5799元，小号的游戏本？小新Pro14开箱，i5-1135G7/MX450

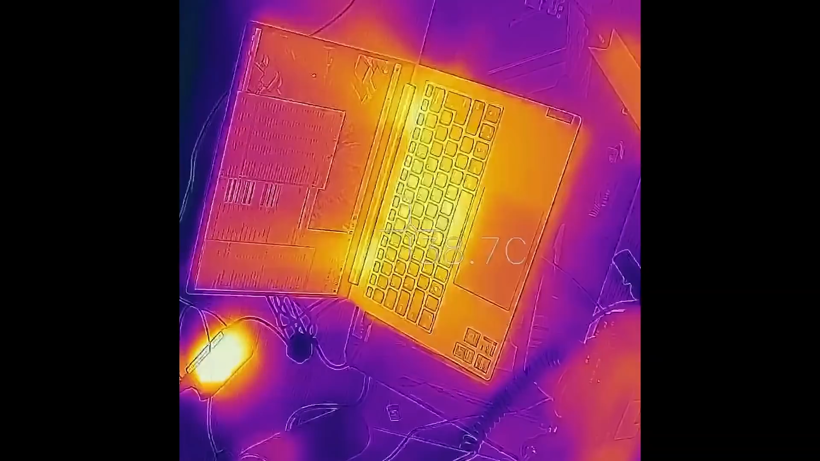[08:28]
5度这是双烤时的热成像你们猜我对这个机器现在是什么感觉基本上已经摸出来它的特性了